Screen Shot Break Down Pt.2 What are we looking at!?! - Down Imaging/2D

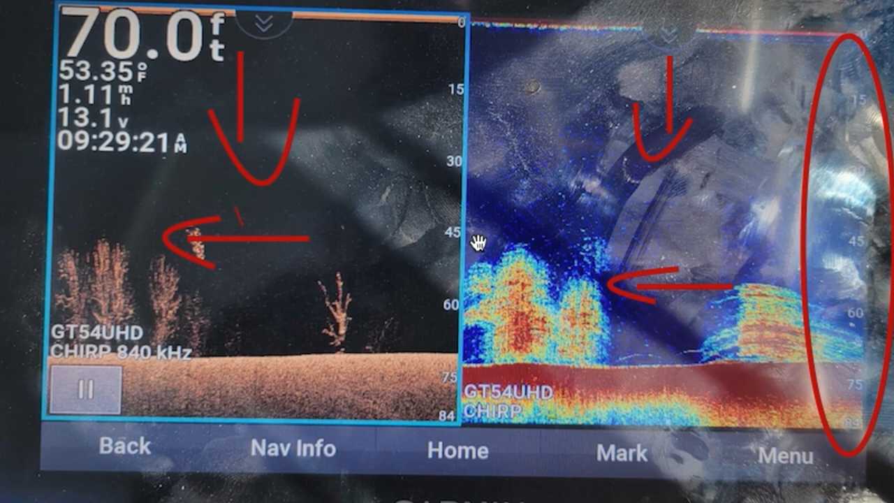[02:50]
On screen: depth 70.0 ft
So everything on the left side of each one of these different types of sonar is old news, or stuff that the boat has already gone over. Now, just like side imaging, this black area right here that I'm highlighting, this is the water column. So from the transducer all the way down to where it first hits the floor, that is the water column right there. And same thing with our 2D sonar. That is the water column there, right there. So you're looking at the water column just in two different types of sonar. This first return here, and down, this is the floor.
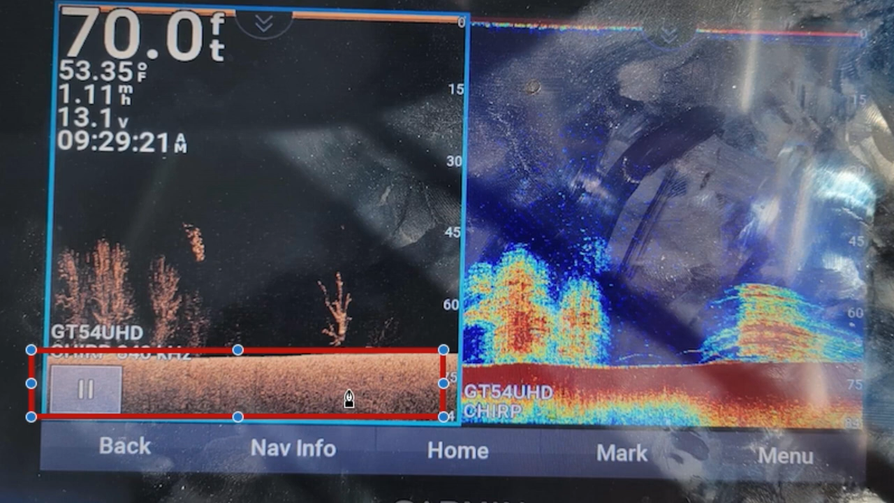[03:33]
On screen: depth 70.0 ft, water 53.35°F, speed 1.11 mph
And one of the nice things about down imaging as compared to the 2D sonar is the down imaging, you actually get a little bit of floor coverage. So you get to see a little bit. This looks relatively sandy to me, but the 2D sonar, this is the floor over here as well, but you're just seeing a completely 2D shape there. You're not seeing any of the floor. So this area with 2D can be used to determine bottom content. If it's a very hard bottom, soft bottom, these colors in here can change, and also the thickness of this red.
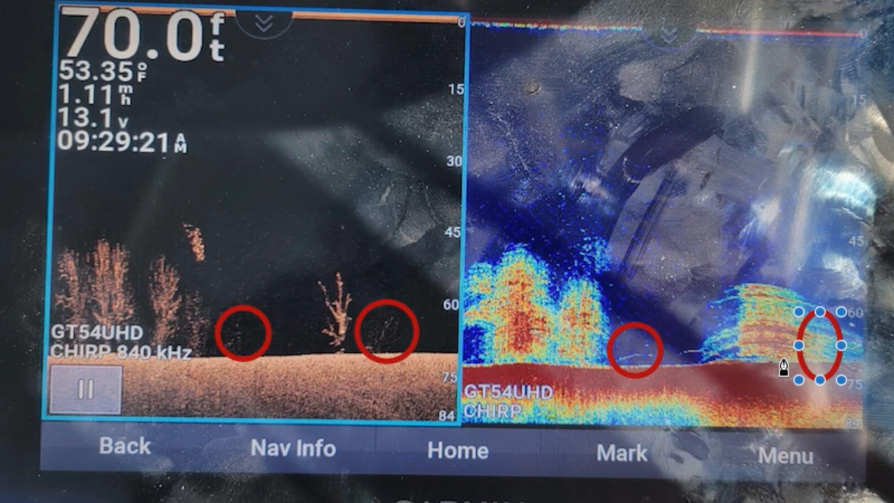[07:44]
On screen: depth 70.0 ft, water 53.35°F
and there's also a faint return right here, and those aren't really on our 2D. So that's missed information on our 2D. This one is a little bit on there, but it kind of is overtaken by this other bigger, harder mark around there. So I just wanted to point that out.
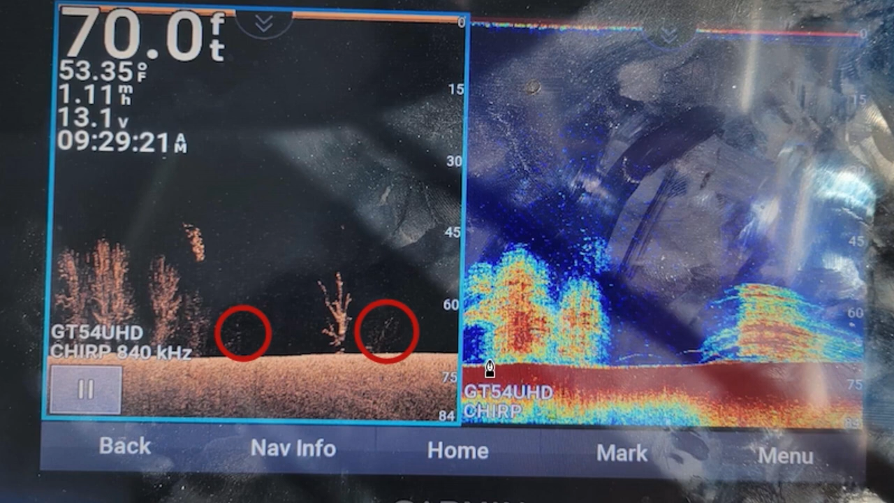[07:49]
On screen: depth 70.0 ft, water 53.35°F
Just because it's on one doesn't necessarily mean it will be on the other. And now for the main event of this picture, and that brings us to this little guy right here. Now what I have circled right here and right here is a pod of fish. Now I believe the original poster of this picture on the Garmin Marine Electronics Facebook page was curious if this pod of fish that we have circled here is something that he should have spent some more time on,
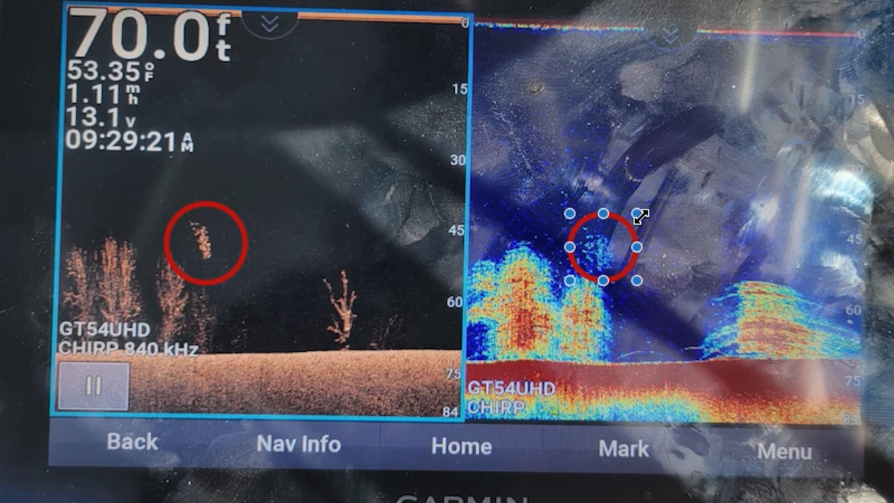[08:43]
On screen: depth 70.0 ft, water 53.35°F
probably just a pot of really, really small fish, or a pot of bait fish or minnows, etc. Now, I'm going to kind of disagree with that, and I'm going to explain to you why. As we stated before, these trees right here, from there to there, in between these two lines was 25 foot, right? So again, we have to take into account the depth of water we are in. And if between these two trees, or sorry, these two lines was 25 foot, just using some common knowledge and some, you know, common sense here, how do you think these spots would show up?
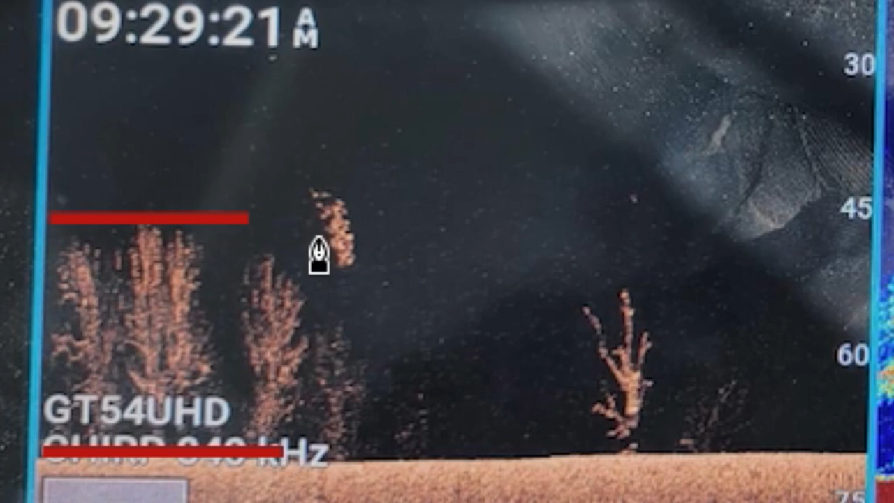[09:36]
Now, if we look into these this group of fish right here, you can clearly see individual marks.
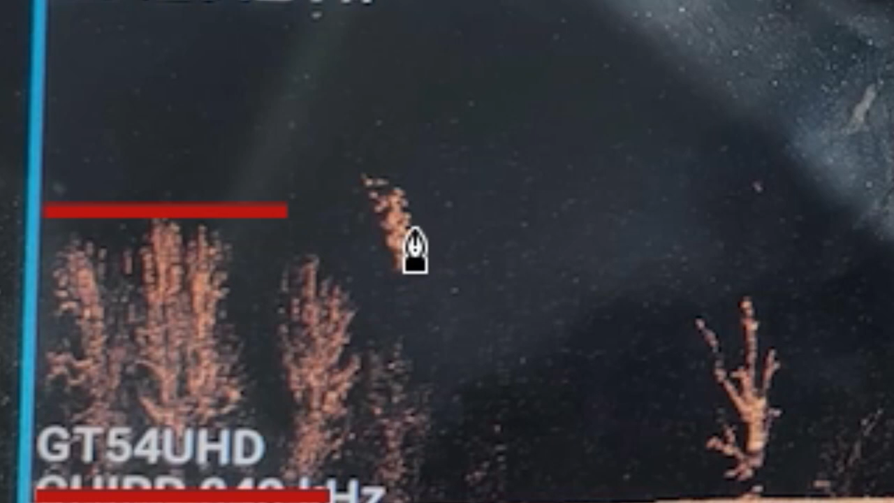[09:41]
Now, obviously down here when they're grouped tighter together, they kind of all blend together. But up here towards the top, there's individual groups. That gives us a very good clue that what we are looking at is a relatively large school of decent sized fish. That's just something to take into account this is what fish look like on down imaging. This is clear as day fish right there.
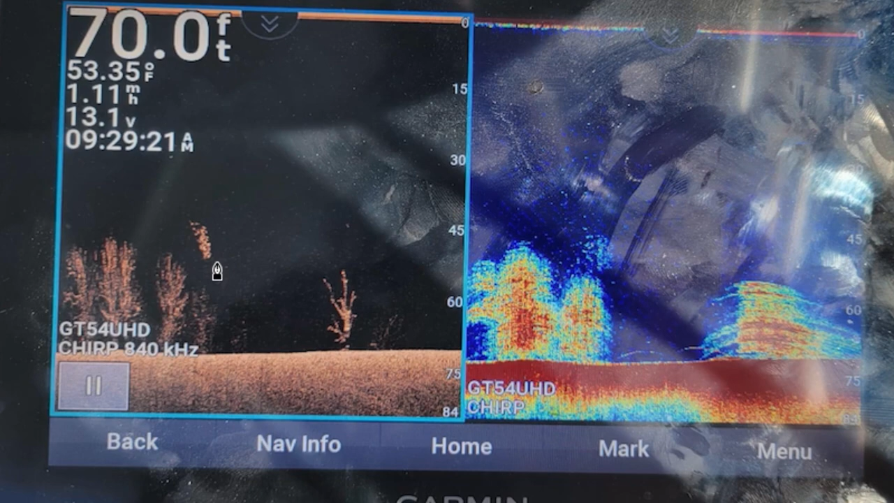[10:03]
On screen: depth 70.0 ft, water 53.35°F
Jumping over to the 2D, we can see that they are there,
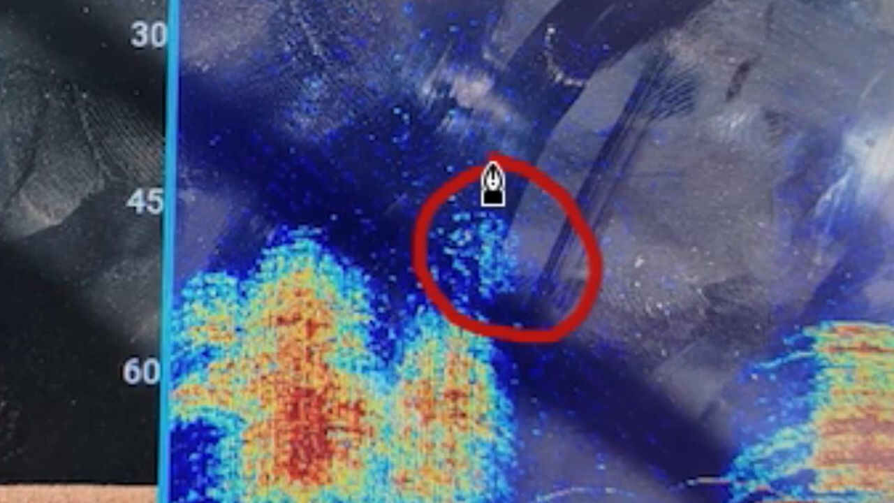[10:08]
but they're not showing up how typical fish would show up on 2D. And this may be a product of this person's settings.
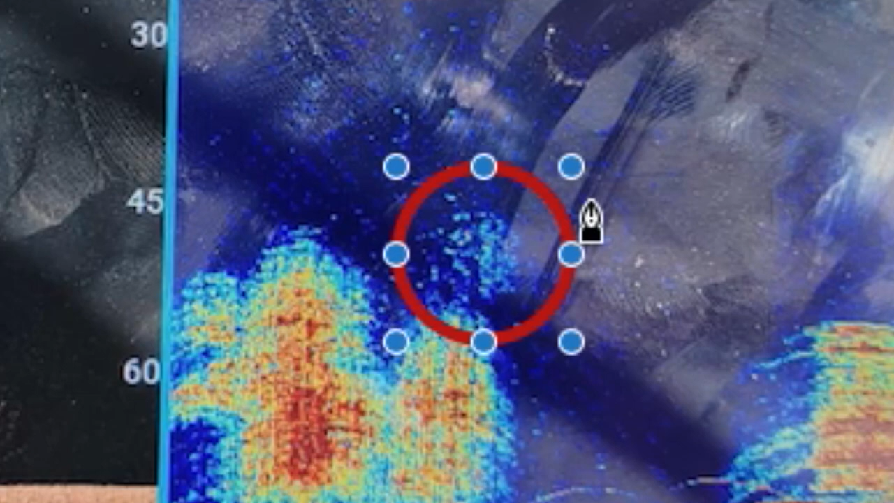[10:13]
I would probably say that his gain is down a little bit too much.
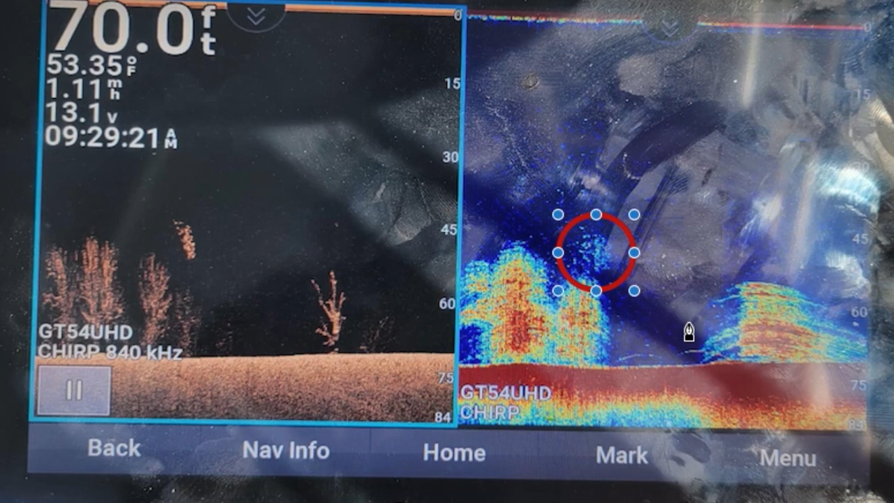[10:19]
On screen: depth 70.0 ft, water 53.35°F
That's hard to say without being there. The second picture I'm going to throw up, obviously same combination as we talked about before. And again,
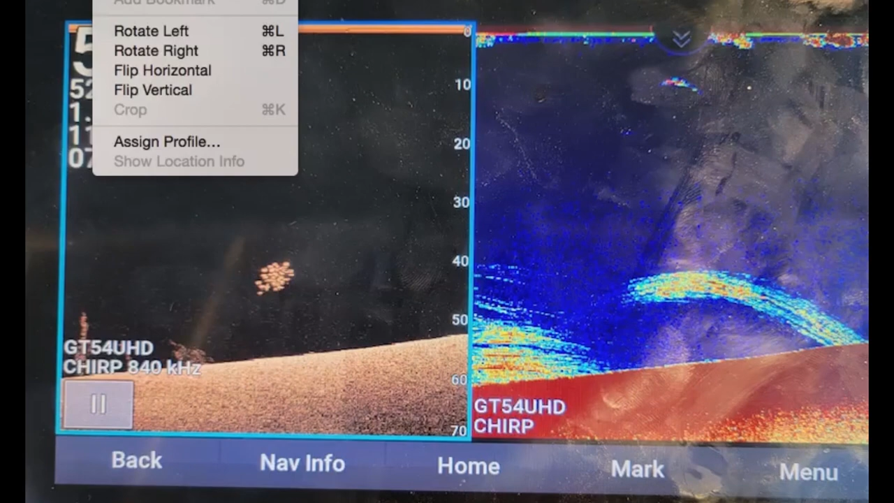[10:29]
this is a perfect example of what fish look like on our down imaging right there. And again, on our 2D, we see this arc right here. Again, I think the settings of the 2D are off a little bit. Gain might need to be turned up a little bit more. I just wanted to show you guys exactly what fish on down imaging will look like.
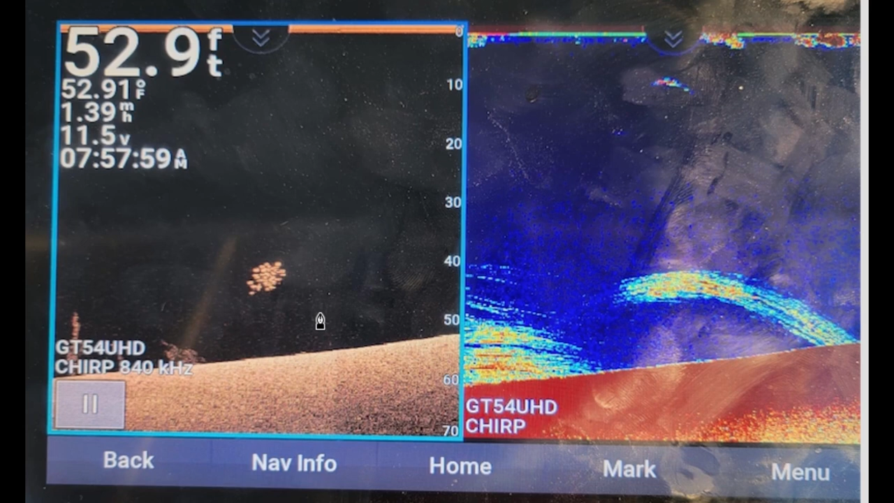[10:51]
On screen: depth 52.9 ft
And you can clearly see, again, we are in 52, almost 53 foot of water at the moment. These fish were actually probably in about 55 foot of water if we draw that line over here. This group of fish right here, you can pick out each individual fish in there. So again, that is a good size school of fish. I think the person was looking for stripers.
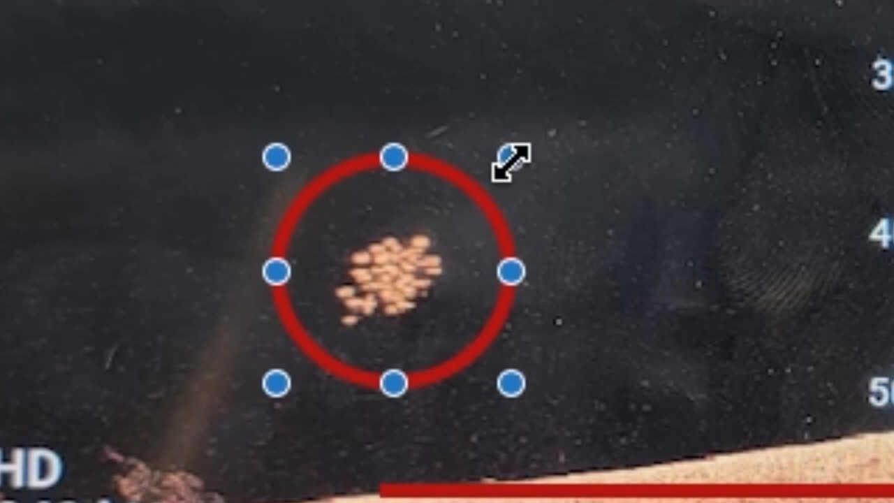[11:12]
I'm not 100% positive on that one anymore. But I would definitely say that this person has their down imaging dialed in very, very well. You can see these fish are holding over a sandy bottom. And they are grouped up very, very tight. Again, I'm not going to call these bait fish because of the depth of water they are in. This is a pretty cool picture.
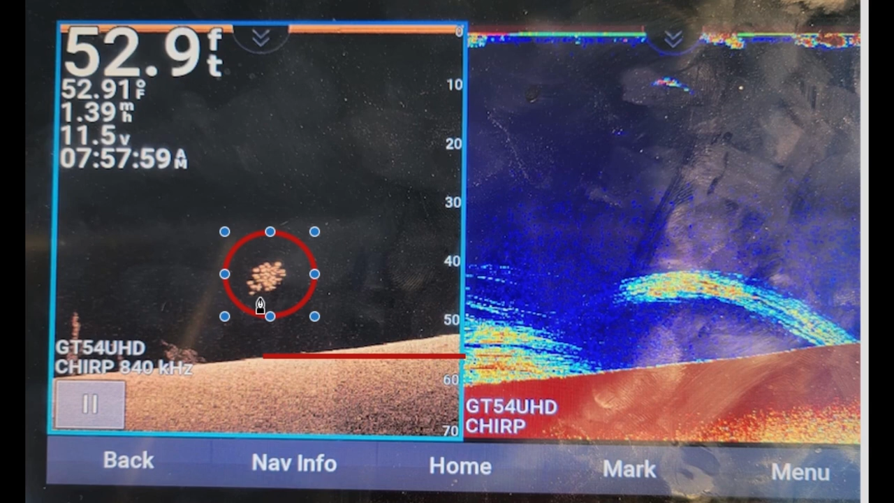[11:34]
On screen: depth 52.9 ft
And it definitely shows how good this down imaging can be. Each individual fish right there, you could probably count these all out if you wanted to. Whereas in your 2D, you'll get a blob like this. You can, not very good target separation in this one, but again, that is probably the settings that this person had for their 2D.
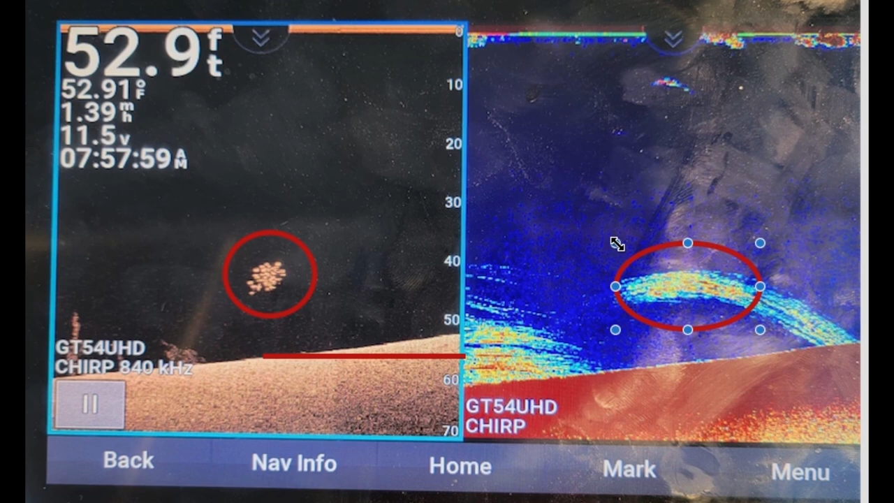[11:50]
On screen: depth 52.9 ft
I would probably recommend turning the gain up a bit and maybe play with the color gain as well to start getting some better returns out of this 2D.